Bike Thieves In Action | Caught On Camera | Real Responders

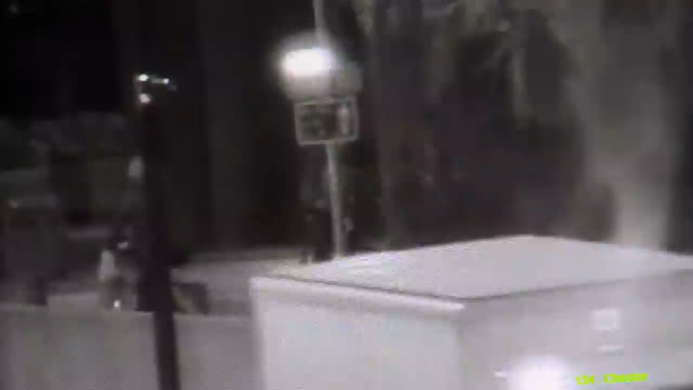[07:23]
Keeping the thieves in his sight. Currently heading away from Victoria Road in the general direction of St Anne Street.